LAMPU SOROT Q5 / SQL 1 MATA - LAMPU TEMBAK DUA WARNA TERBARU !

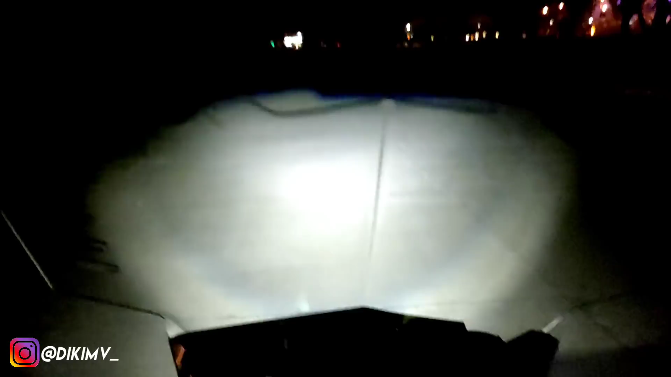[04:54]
membandingkan ya Ini lampu utamaku Low beam High beam Kita matikan Dan ini Untuk SKL 1 mata
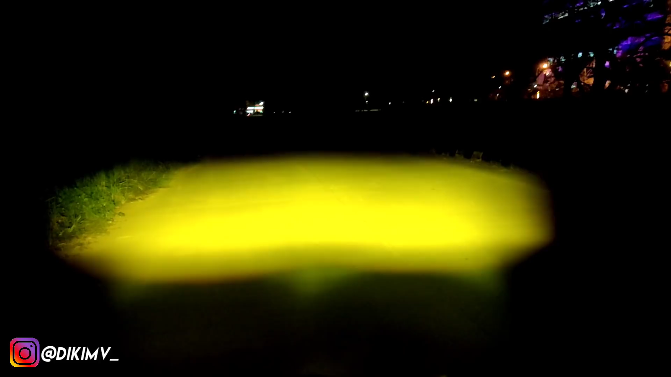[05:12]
Kemudian Lebih tebal Dari Bull S Serius ini lebar Lebih tebal ya Atau Lebih gini cahayanya Kalau Luminous Kayak gini Lebih kotak Dan ini Lebih lebar lagi Dari Lampu tersebut Dan ini Dia cahayanya Mirip seperti Lampu Bull S Yang tipe V5 Tapi ini Lebih lebar lagi Dan lebih tebal lagi Karena Untuk powernya sendiri Ini satu Lampu ya Satu lampu ini Powernya 20 Watt Jadi Lebih lebar Dan lebih tebal
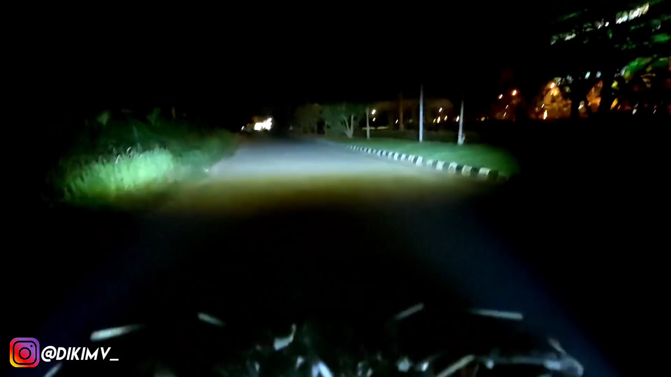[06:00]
Nah High beam nya disini guys Kalian bisa lihat sendiri Ini Nembaknya Mantap banget ya Tuh Ini kalau dari Cockpit Ini lampu jauhnya Guys ya Lihat kanan kiri Nembaknya tuh Ini lampu laser Kalau lampu laser Karakternya Dia nembaknya jauh Dan Menyebar Tuh ya High beam nya Mantap banget Ini buat dim-dim Tuh Buat dim-dim Jadi Jadikan lampu dim Sangat cocok banget Tuh
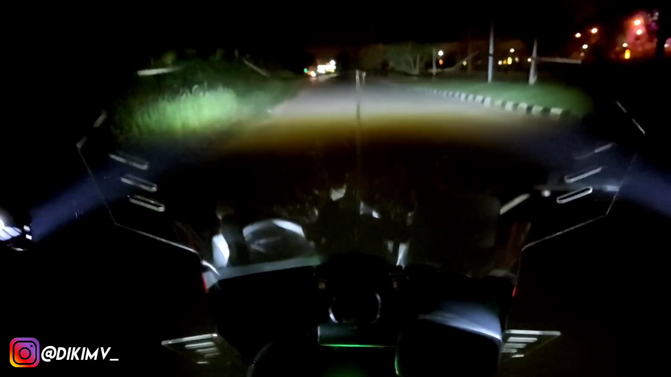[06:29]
Mantap banget Gila Ini high beam nya Seperti ini Kalau low beam nya Nah kalau dari Cockpit Seperti ini ya guys ya Apakah bisa dibalik bang Yang putih jadi lampu dekat Bisa banget Karena dia Cahayanya Karakternya sama ya
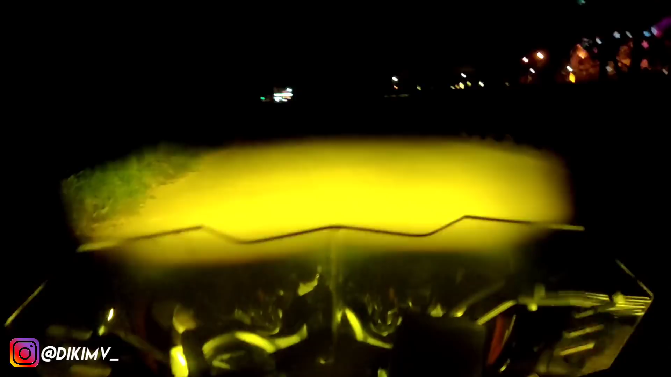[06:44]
Antara Low beam dan high beam nya Yang jelas ini Low beam nya lebar banget Dan Ini lebar Dua lampu Sekitar Ya ada 8 meter lah ya
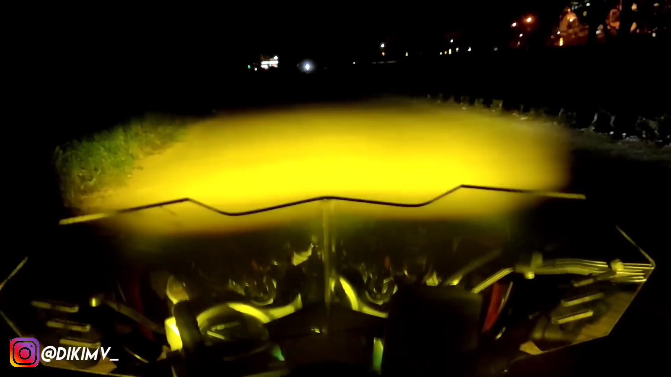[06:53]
Oke kalau ini Dua piece Kita akan hidupkan Satu piece aja Dengan cara Menutupkan
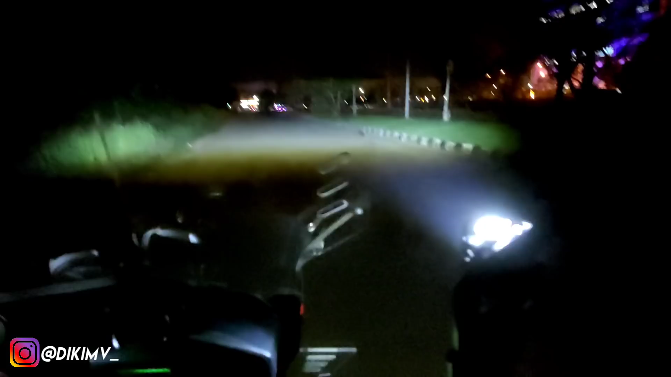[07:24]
Sangat mantap sekali ya High beam nya Mantap Low beam High beam Tebal banget cok Sumpah Ini kecil-kecil Pedas juga nih Tuh Duh High beam nya Oke langsung aja deh Kita coba Kita bawa jalan ya Supaya teman-teman bisa melihat Gimana sih cahaya reel nya Oke mas Gue langsung aja Ini untuk kita tes Jalan nya Lampu Tembak
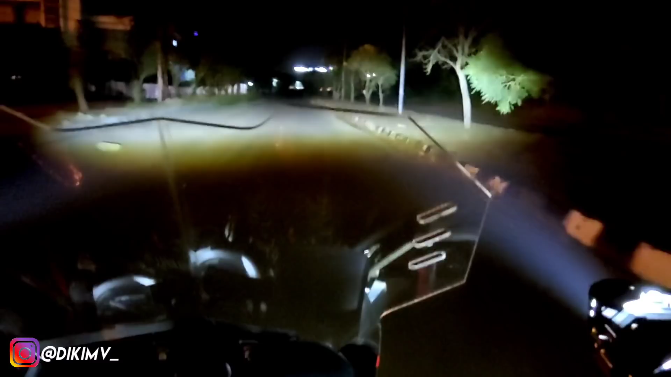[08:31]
tebal Banget menggunakan Dua buah lampu Sorot nya kelihatan Kayak lampu panggung Serius Sudah Sangking mantepnya Lampu sorot nya Yang dihasilkan
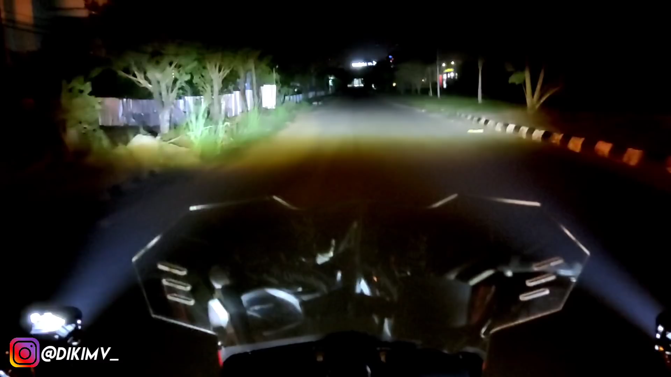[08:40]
Dari lampu SGL satu mata Ini guys ya Ini beneran Lihat ya Gak ada Auto focus Gak ada Turunin backness Night in backness Auto lock Pokoknya Gigi ini aja Natural Dari kamera hp Lihat ya Sangat jauh banget Untuk tembakannya Tembus di 150 meteran Walaupun harga Cuma 200 ribuan
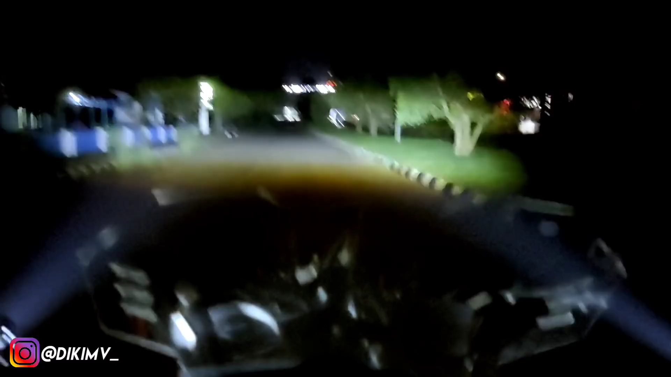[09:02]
Nah Kalau tadi tempat gelap Kita coba Dites di tempat Yang terang Ini lampu jalannya Kalian bisa lihat ya Tuh Banyak banget Lampu jalan Di
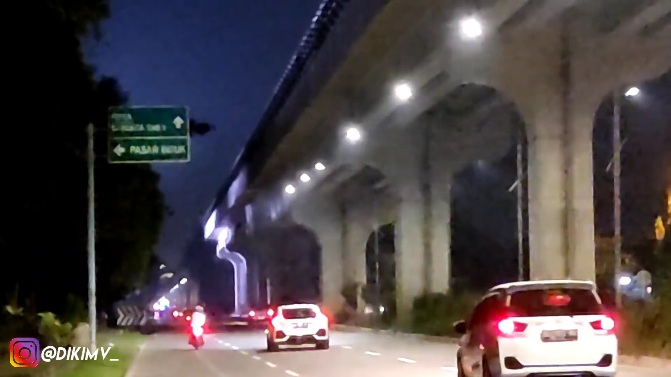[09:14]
bawah Rail RRT Jadi Banyak lampu Bukan di tempat gelap Seperti tadi Untuk
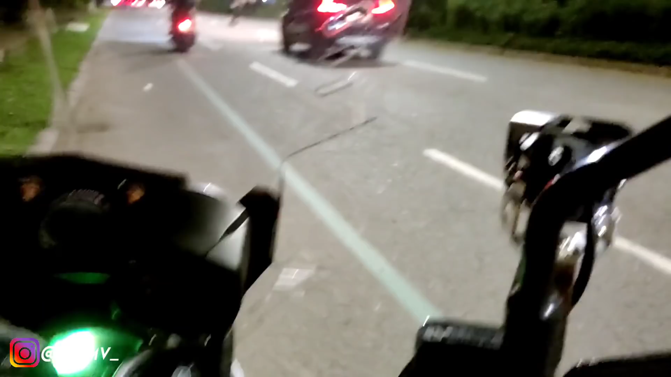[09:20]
matanya Seberapa tebal Dari Cahaya lampu SGL satu mata Ini Rail
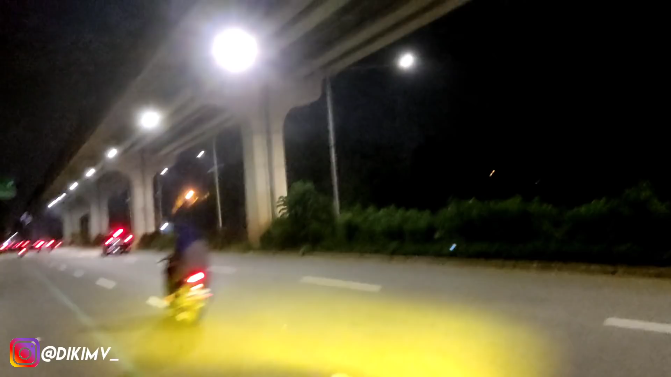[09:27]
nya ya guys Kita gak ada Auto focus Biar rendah Jedak jeduk Yang penting Natural
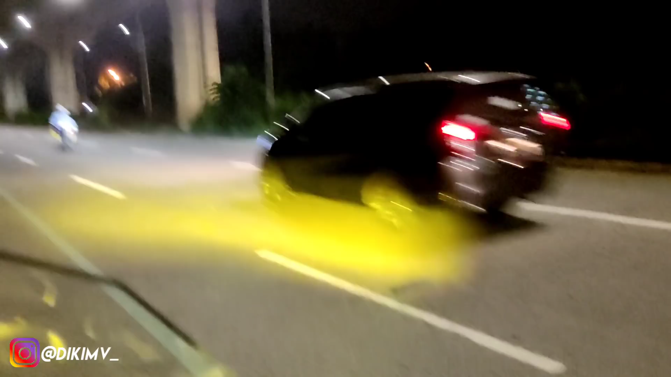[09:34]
Seperti ini Cahaya yang dihasilkan Dari SGL satu mata Cahaya yang dihasilkan Disini cukup tebal banget Dengan 4600 lumen nya Warna kuning
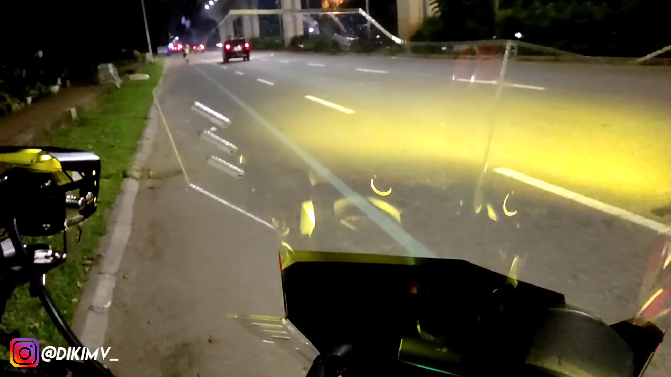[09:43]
nya Juga bisa menembus Walaupun Di tempat terang Dia masih kelihatan Apalagi yang warna putihnya Guys ya Warna putihnya Tetap kelihatan Walaupun Dia di Tempat yang banyak Cahaya seperti ini
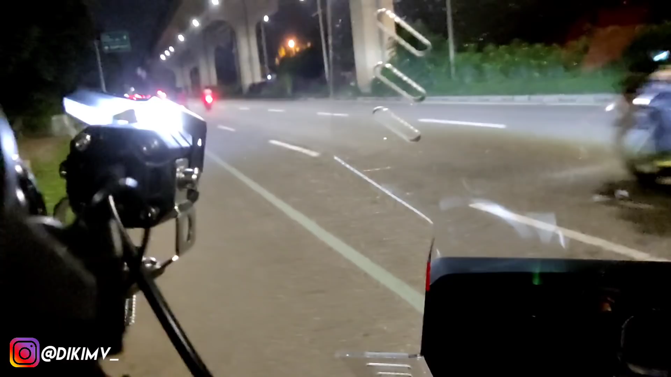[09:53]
Jadi jangan ragu lagi Buat teman teman Yang mau beli Silahkan klik
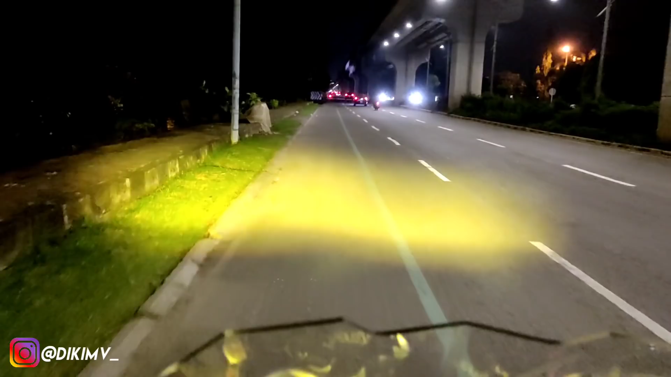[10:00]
link Yang ada di deskripsi Itu aku catumin Untuk link Shopee Mendapatkan diskon 30% Untuk 10 pembeli pertama Oke
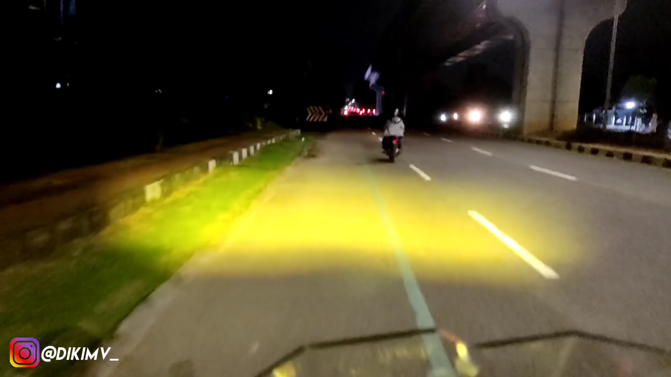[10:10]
Nih Ya sebagai Penutup dari Digimotovlog Ini aku tes Bawa jalannya Di jalanan Aspal Yang bilang Bang Kalau lampu Tembak Di tempat Beton Pasti terang Oke kita buktikan ya Kita bawa di Dilan aspal ya Dilan aspal Seperti ini Biar teman teman bisa Lihat tuh Kalian bisa bandingkan Dengan lampu mobil Dan lampu motor Sebelah itu ya Gak ada apa-apanya guys
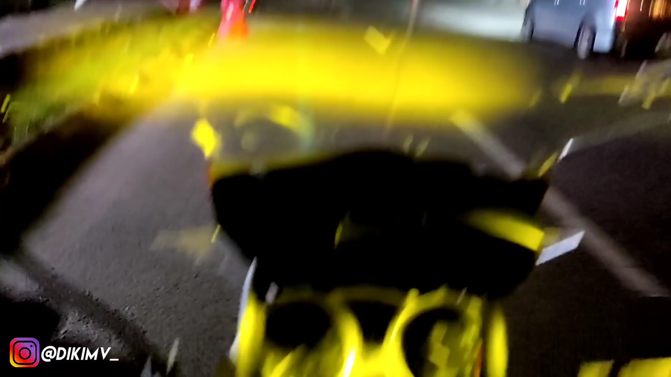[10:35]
Dengan lampu tembak SQL Satu mata ini Apalagi lampu jauhnya Seperti ini Josh Josh gandus banget Tuh Tuh lampu
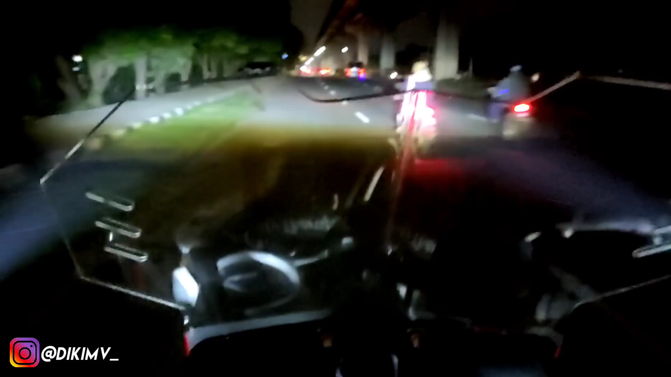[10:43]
motor Sebelah Kalah jauh Dengan lampu SQL Satu mata ini guys Dan cahaya tembaknya Jauh Melebar Memenuhi jalanan Yang ada